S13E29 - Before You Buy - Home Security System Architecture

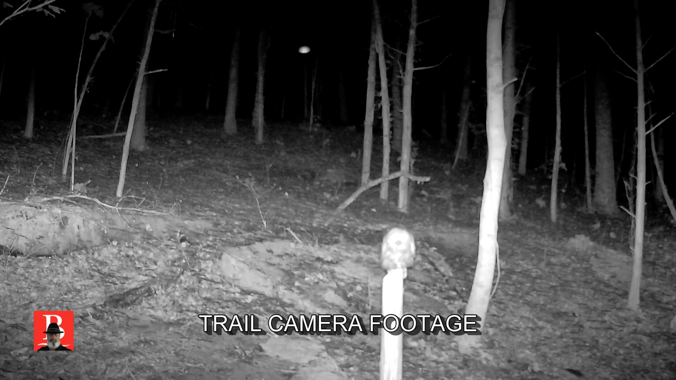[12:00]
I can tell you for a fact, owls can see all the way down into the non-visible infrared spectrum that this one puts out. But we have a camera up top and it does the video. You can often turn that video off from using infrared so that you save battery.
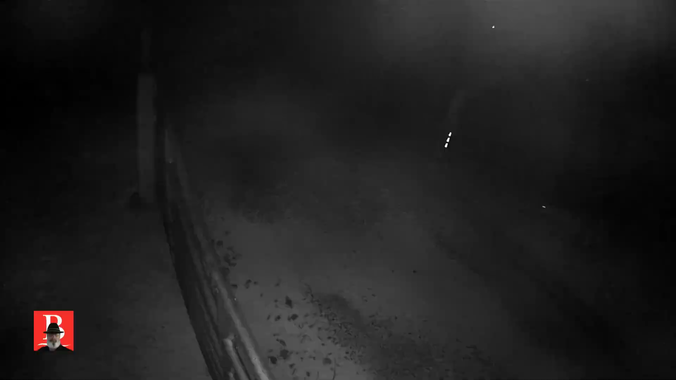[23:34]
HD or 2K or 4K because they're only running half the frame rates.
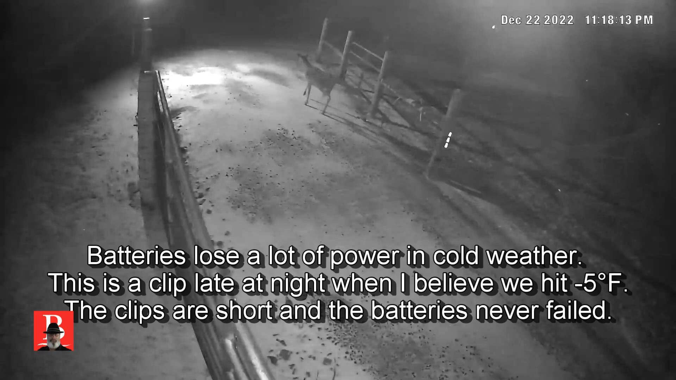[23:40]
So they're getting half the frame rates. Now, rather than look at some individual footings, which I guess we could do, we still have the same problem.
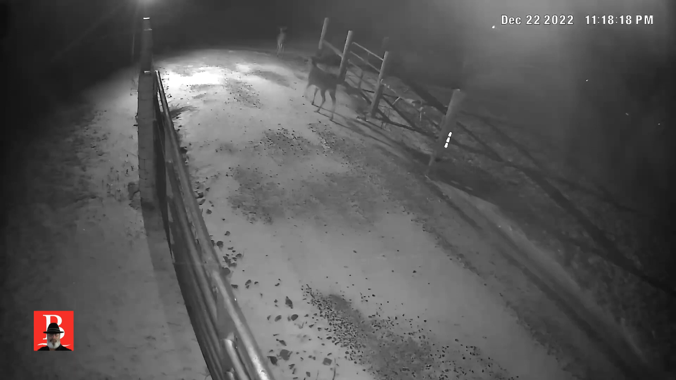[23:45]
If you're taking half the frame rates, your file size gets really small, which means they can process it quicker, but you're going to lose your resolution on it. Is it good enough to catch a thief? Probably.